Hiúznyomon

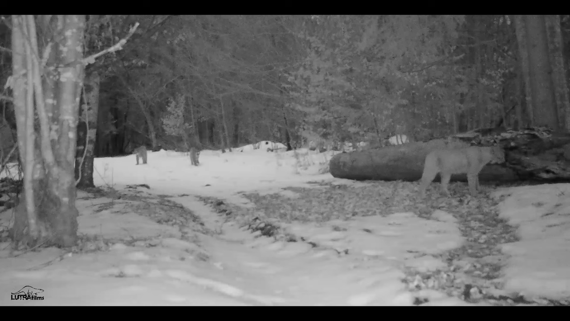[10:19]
abba az irányba tartottak, ahol tegnap múlt egy éve, hogy lefotóztam az anyát.